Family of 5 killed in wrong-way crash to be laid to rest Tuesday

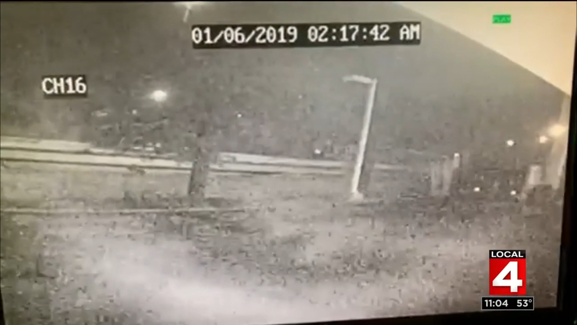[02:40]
Oh, man, Mara, we've got the video that shows the wrong-way driver on the freeway just moments before that deadly crash in Kentucky.